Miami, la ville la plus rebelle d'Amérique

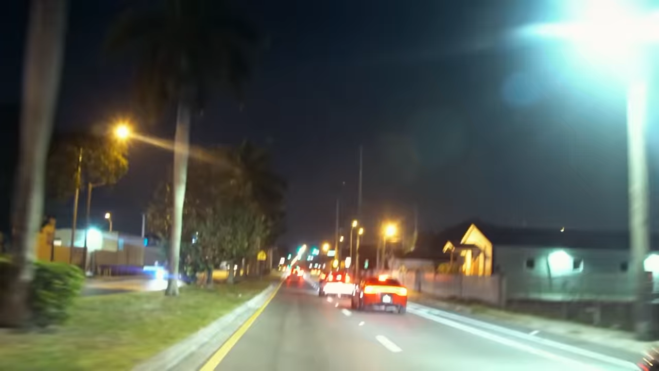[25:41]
La police veut te choper et c'est parti pour une course poursuite.
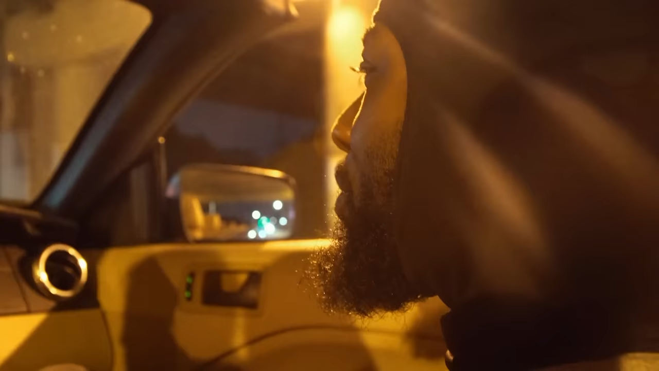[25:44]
Je me souviens d'une fois, ils avaient envoyé les hélicos. Deux hélicos, même. Un qui volait très bas et l'autre plus haut.
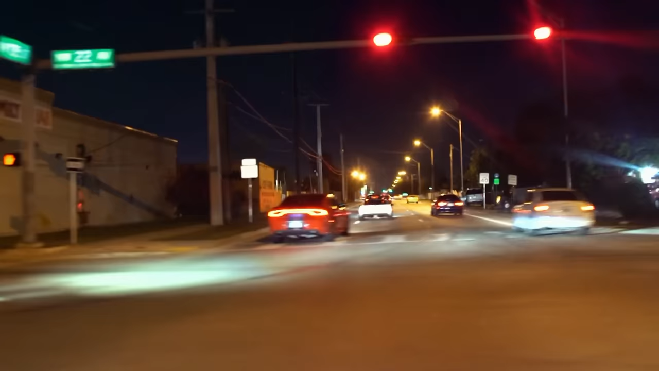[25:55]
Cette nuit-là, le jeu va mal tourner. Un mort est si blessé hier dans un accident.
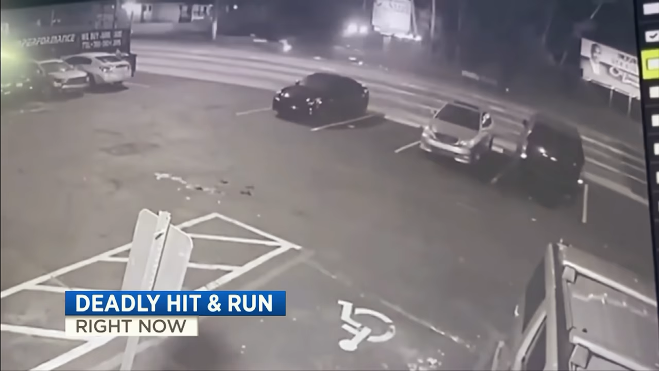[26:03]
Voici les images de la vidéosurveillance.
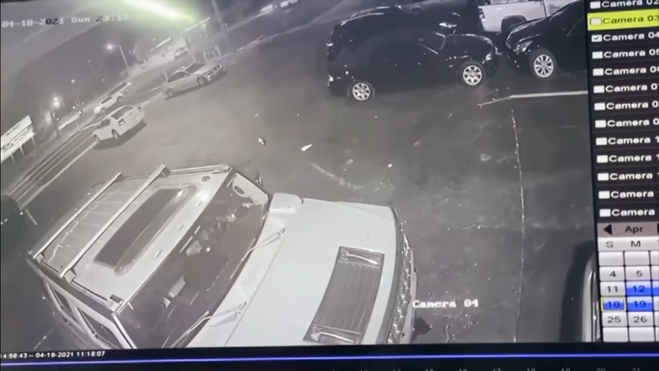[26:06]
Un des participants du rodéo a percuté une voiture dans laquelle se trouvait toute une famille.
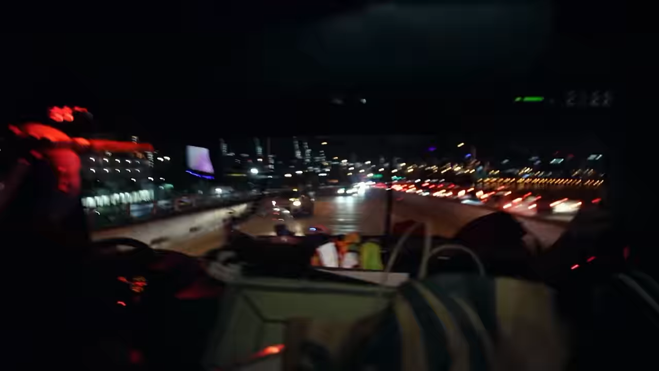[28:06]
Reste au milieu. En face, les voitures arrivent à plus de 90 km heure.
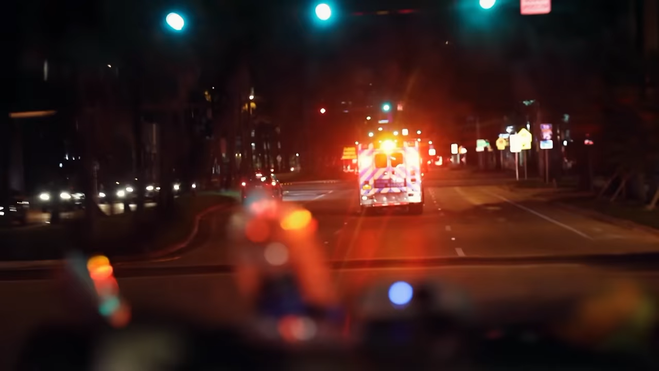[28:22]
En moins d'un quart d'heure, ils arrivent sur la zone d'intervention.